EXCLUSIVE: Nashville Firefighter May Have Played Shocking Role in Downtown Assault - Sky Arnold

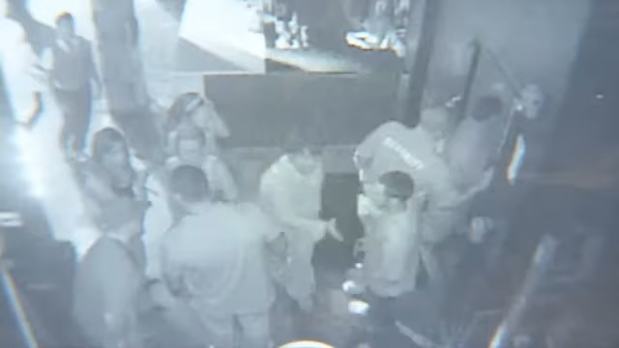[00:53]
Grabs a bottle from inside, runs out into the alleyway, and hits my security guard in the back of the head with it.
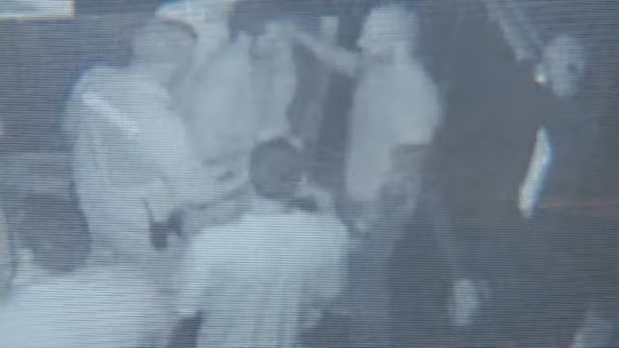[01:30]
As he says, both brothers acted peaceful as they were leaving the bar, right up until here. Especially using a weapon, I don't think they should ever be allowed to work for Metro at all.